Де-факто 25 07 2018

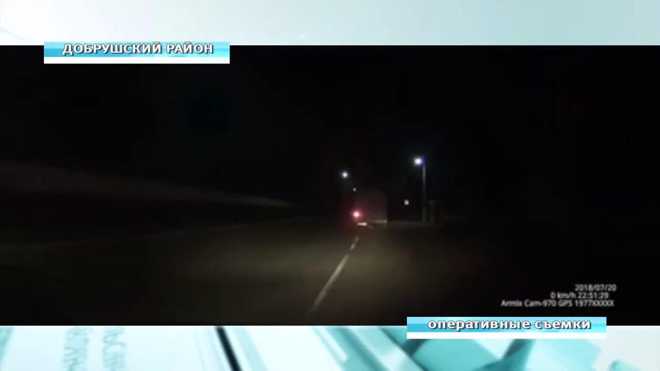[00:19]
Беларусь 4 За 10 минут нарушитель лавировал по улицам райцентра, подвергая и себя, и других участников движения опасности. Затем погоня продолжилась на трассе М-10 в сторону границы Российской Федерации. Водитель никак не отреагировал на 5 предупредительных выстрелов из табельного оружия. Правоохранители открыли огонь по колесам.